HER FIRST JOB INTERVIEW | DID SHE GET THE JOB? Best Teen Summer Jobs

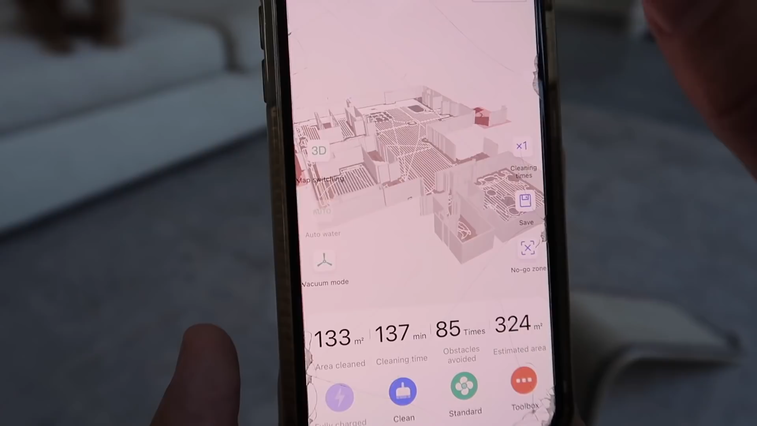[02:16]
this vacuum is the 3d mapping it pretty much learns and maps out your entire house